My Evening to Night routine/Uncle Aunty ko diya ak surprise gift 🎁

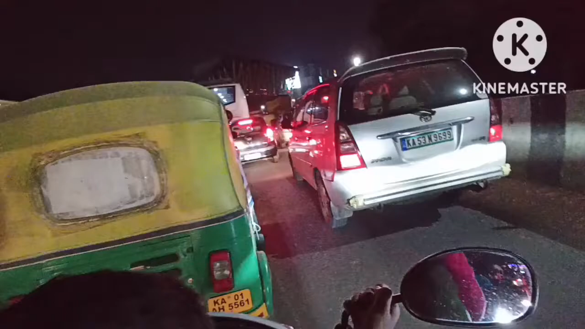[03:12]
और देखिए रोड में कितना जैम है, ज़्यादा दूर नहीं है, 5 मिनट का ही रास्ता है।